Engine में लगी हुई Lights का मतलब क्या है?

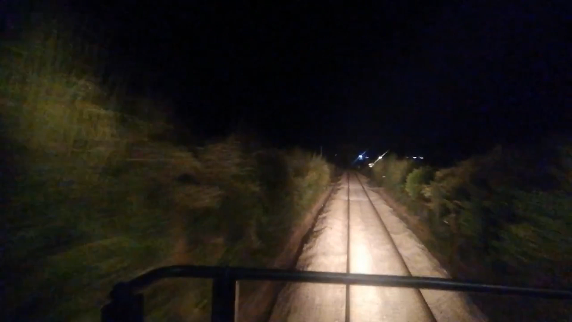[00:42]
जाती है अब यह जो हेड लाइट होती है इसमें 24 वोल्ट का वल्प लगा रहता है और यह ट्विन बीम लाइट होती है